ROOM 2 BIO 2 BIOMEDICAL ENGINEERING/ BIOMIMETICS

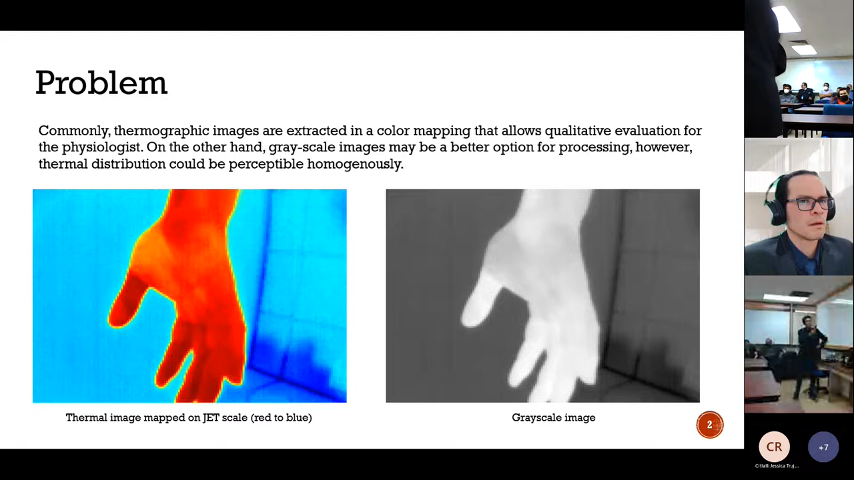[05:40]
The problem is that a temperature distribution on this kind of gas may remain acceptably homogeneously around the realm of interest, in which, in this case, is the habit. So as a brief background of our research, we have exploited the radiometric data,
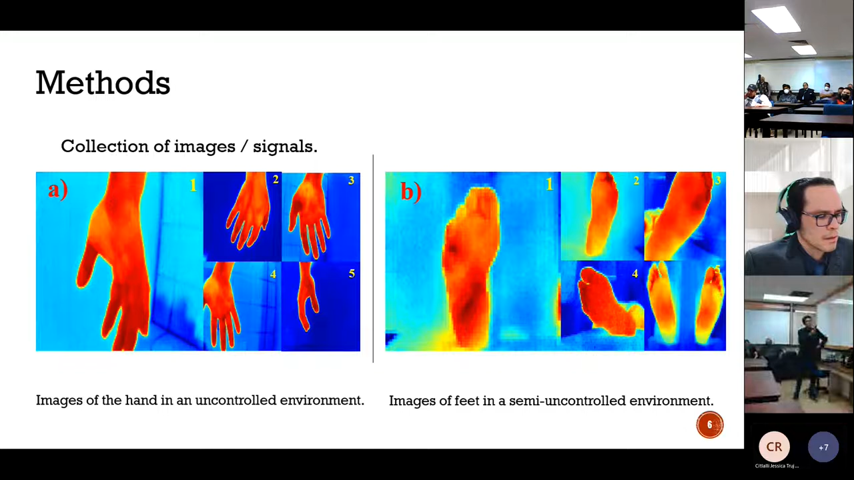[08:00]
to know how robust is our method, and for fit in a semi-uncontrolled environment for diabetic patients without background of diabetic foot, and some of them also were near to prone ulcers on the sole of the foot. This slide is very important.